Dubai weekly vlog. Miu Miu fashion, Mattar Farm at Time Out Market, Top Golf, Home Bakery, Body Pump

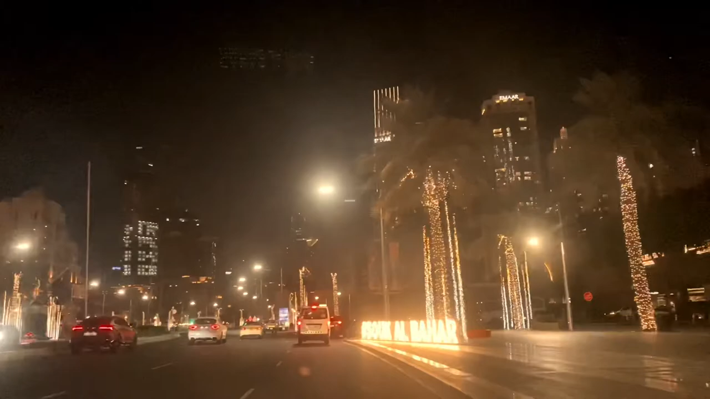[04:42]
timeout market and basically it's in Souq al-Baha as you can see by those fancy